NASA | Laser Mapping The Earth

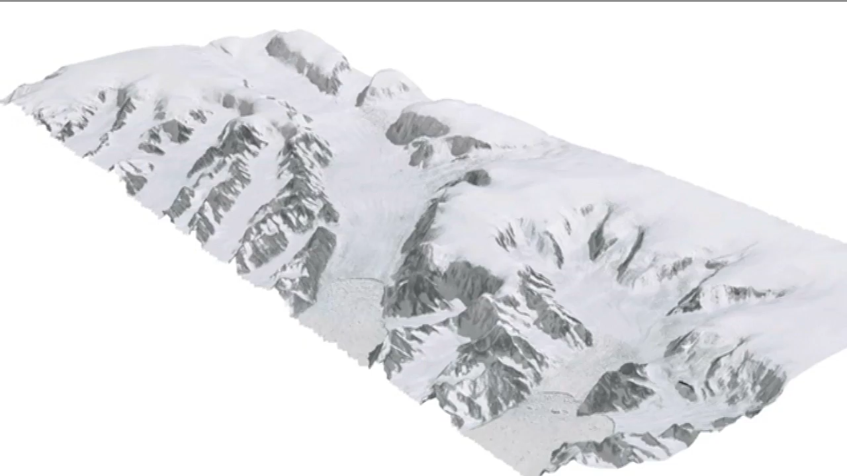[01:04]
So we took all those images, mosaic them together and merged them with the Elvis data.